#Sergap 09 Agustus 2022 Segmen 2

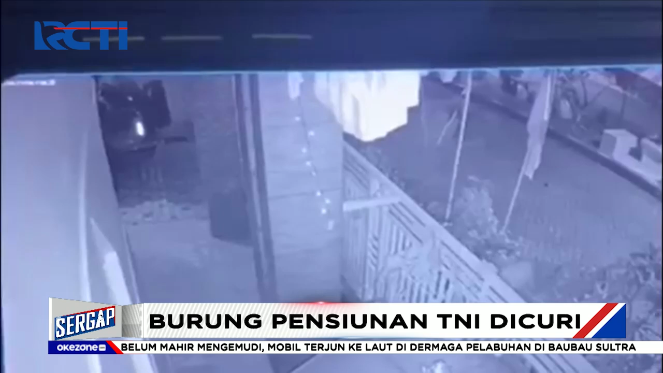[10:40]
Dalam rekaman CCTV ini, dua pengendara motor berhenti di sebuah rumah komplek Citra Mas Jember sekitar pukul 3:30 dini hari. Salah satu pemotor kemudian memanjat pagar rumah dan mengambil burung murai dalam sangkar.
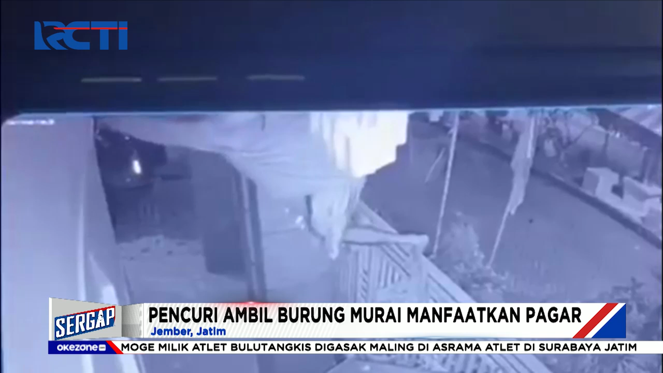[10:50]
Pemilik rumah menyadari burungnya hilang pagi hari saat akan memberi makan.